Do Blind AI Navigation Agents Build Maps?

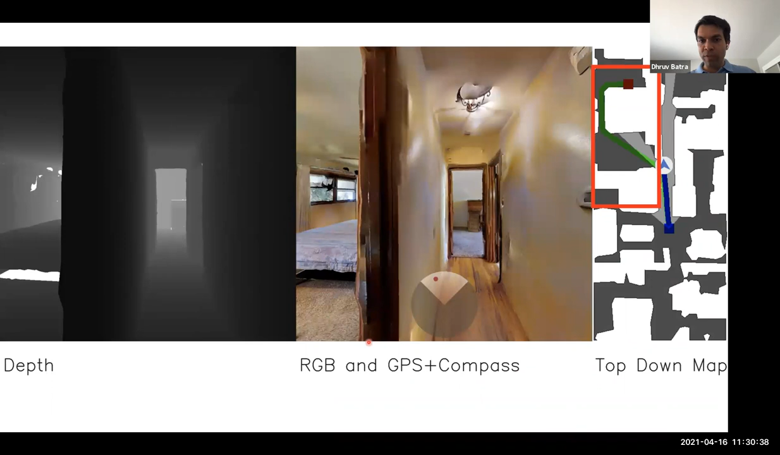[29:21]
Uh, it requires entering this doorway, uh, but it's, it's basically overshot, uh, it's entering into the doorway. So it makes a mistake. Um, it goes down the hallway and at that point the depth sensor is telling it, but there's no way in, there's no way left.
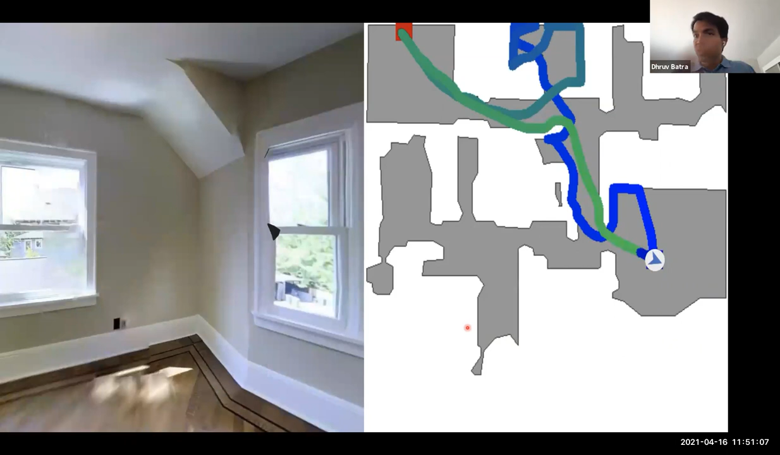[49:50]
There are no side rooms being explored on its way back. It seems to know where it's going. And this is a phenomenon we've seen over and over again.
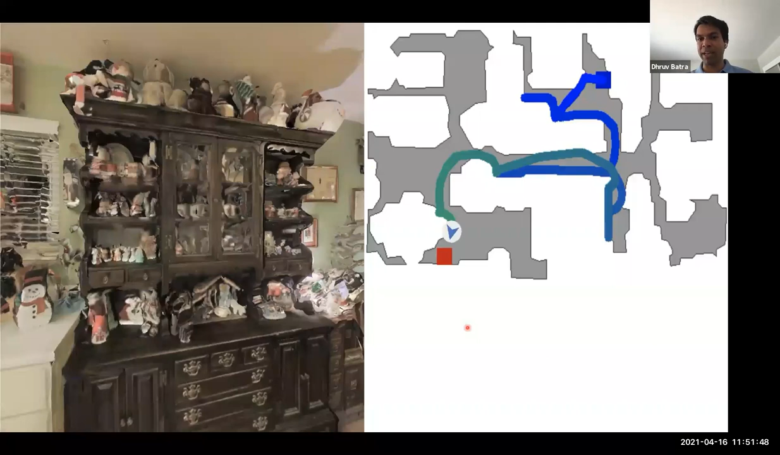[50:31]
See how shorter that path is.
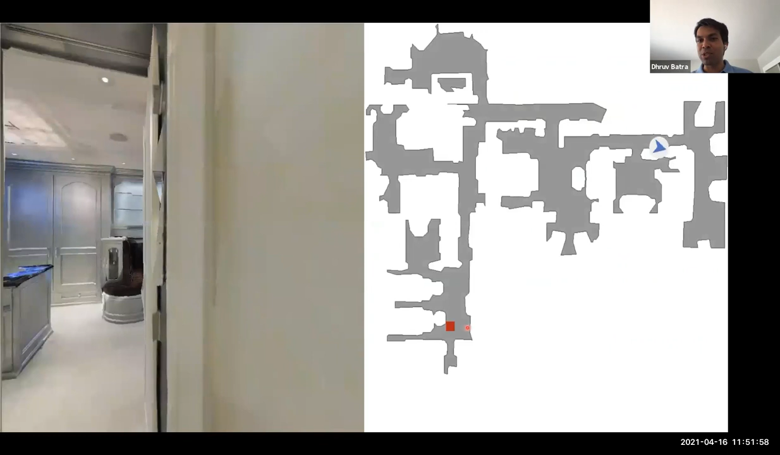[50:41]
I almost sort of challenge you to look at these and tell me that there's not a map here.
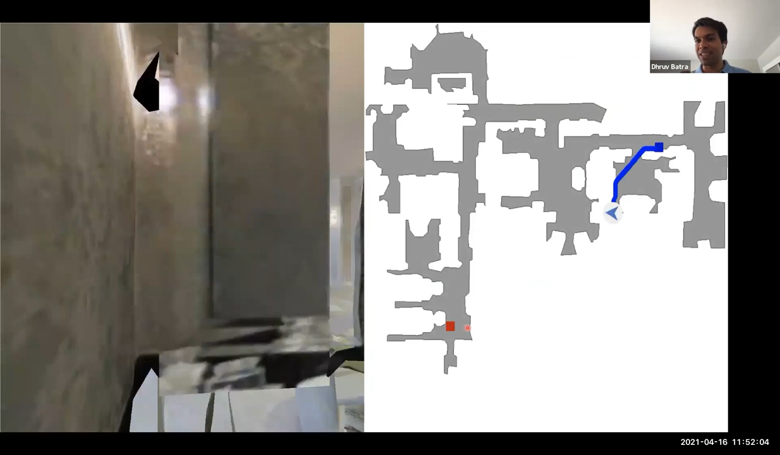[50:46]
Tell me that this thing doesn't know in its head that there are obstacles. And again, this is a blind agent on its way back.
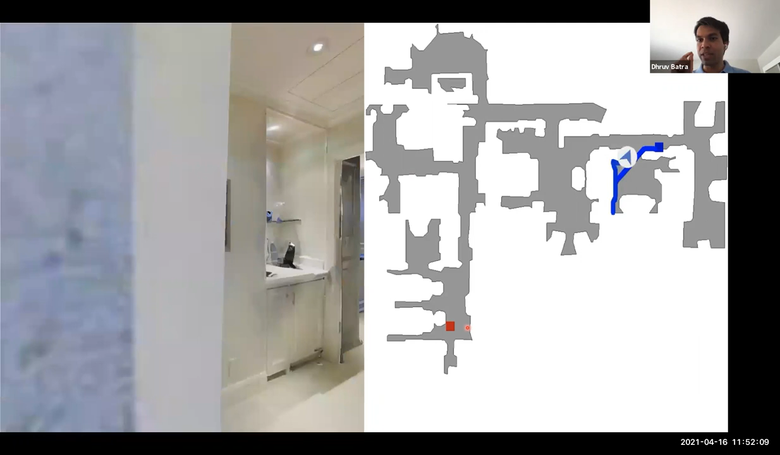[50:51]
It cuts through spaces that it cannot see. All it does has is localization sensor.
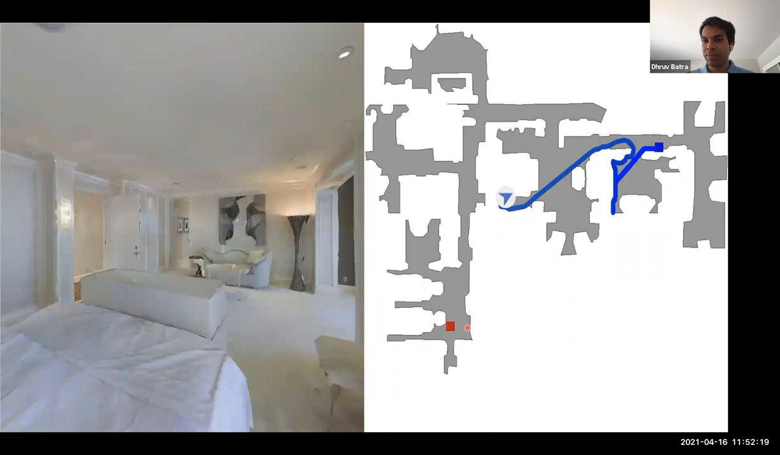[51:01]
So it's the same thing.
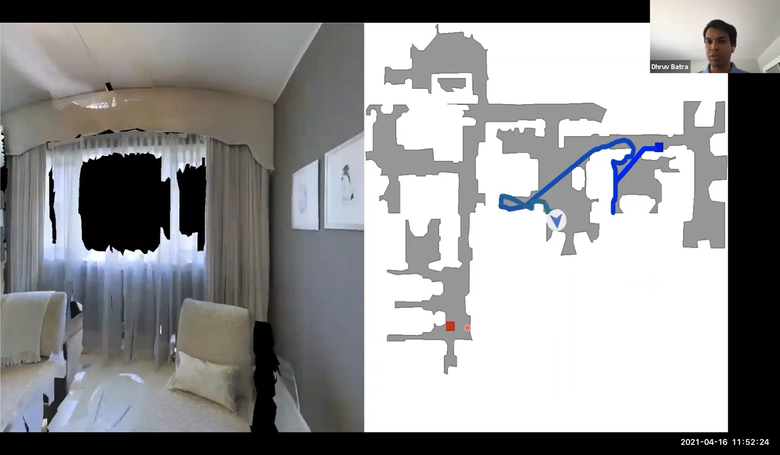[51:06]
This agent will struggle, wall follow, explore one end, explore another end.
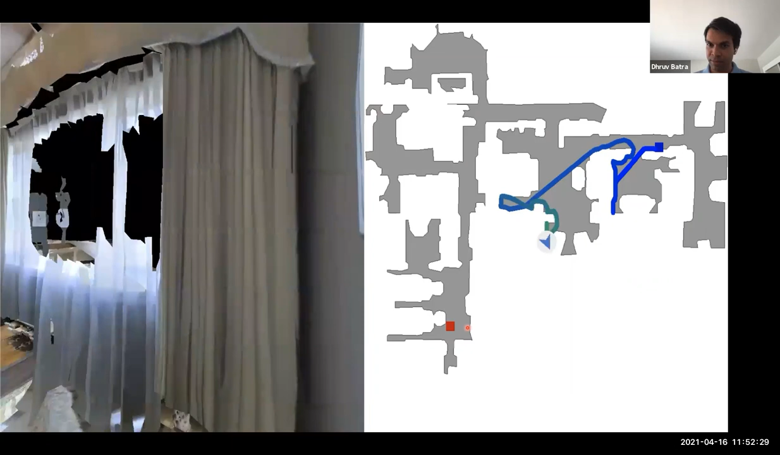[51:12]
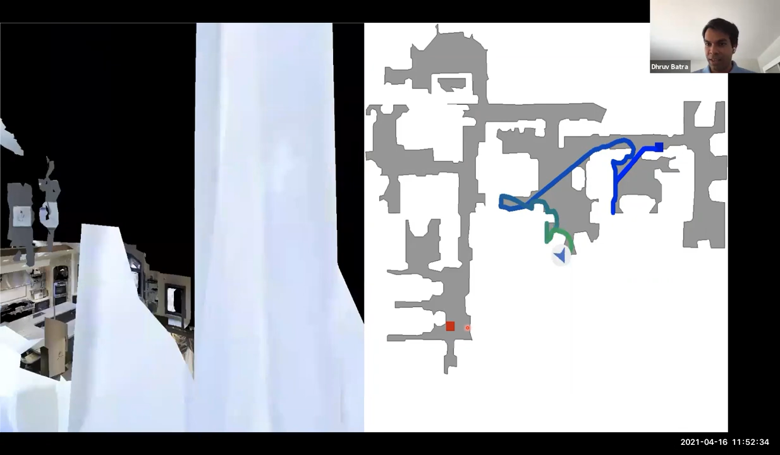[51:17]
It's essentially going to draw out sort of a perimeter by following this wall.
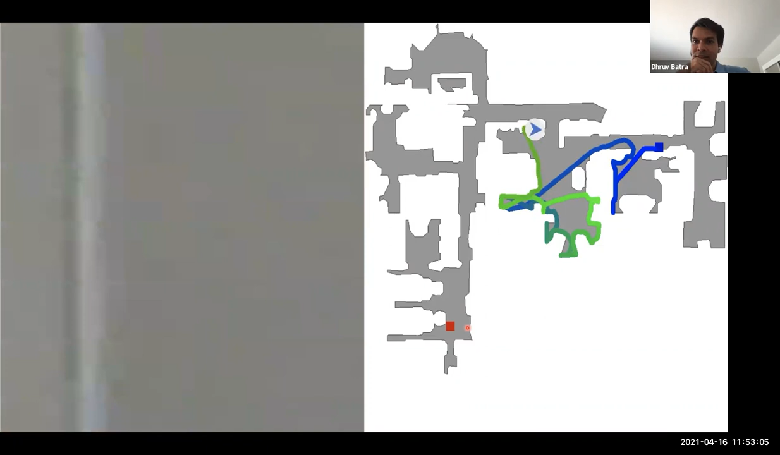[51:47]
And ultimately find its way down a hallway.
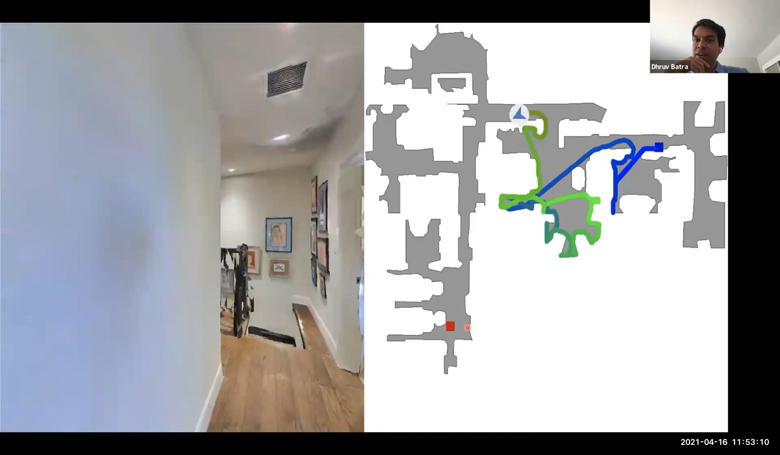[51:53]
Find its way to the target. And then I want you to notice what it does on its way back. It is a lot straighter.
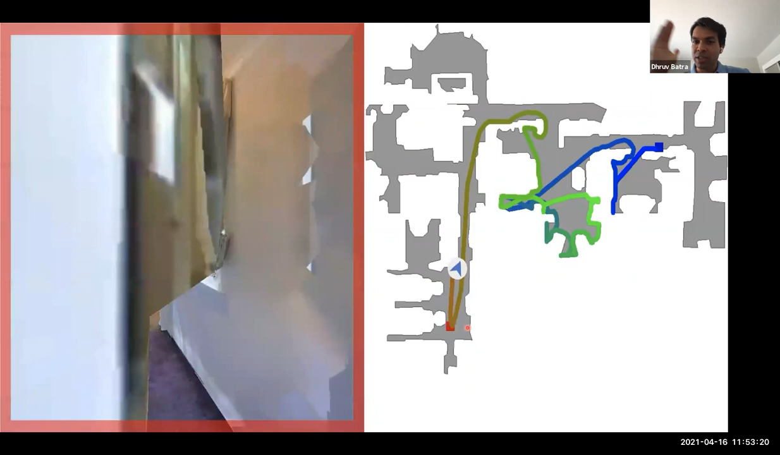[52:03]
It is still colliding.
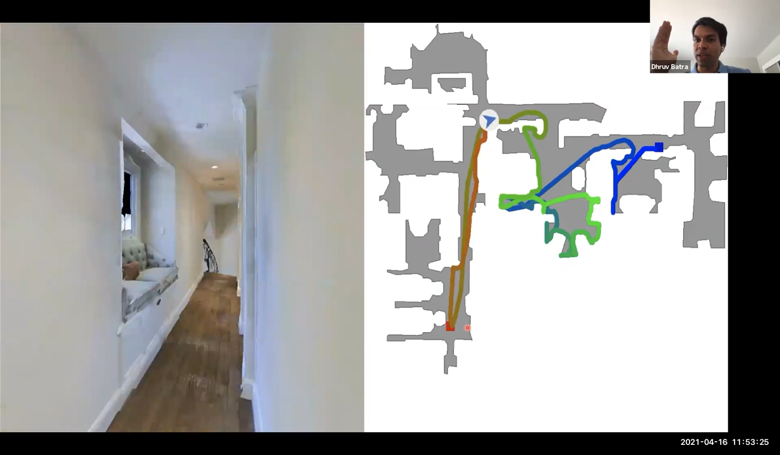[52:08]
It does do some wall following, but there are no excursions.
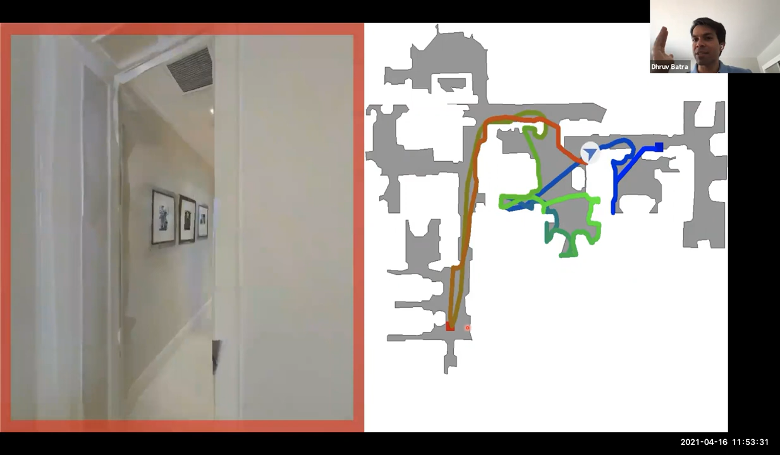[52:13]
It, it is not retracing its steps because if it was retracing its steps, then it would have done all the things on its way there on its way back.
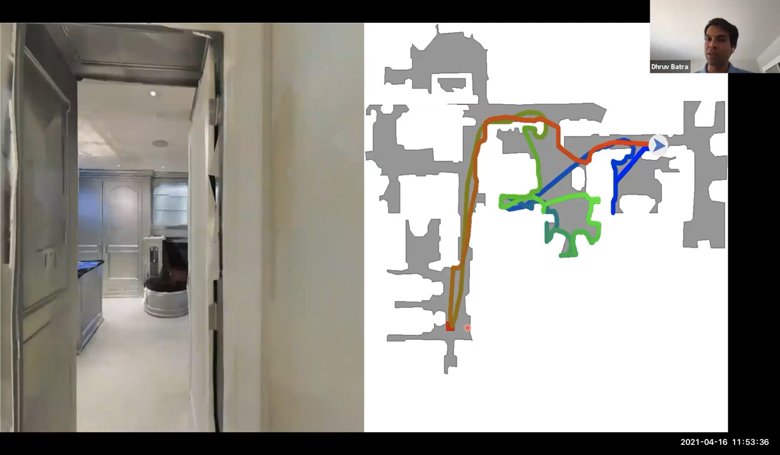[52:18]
It's a lot faster. And we've quantified this. It turns out that on its way back, the path efficiency goes up by 14%.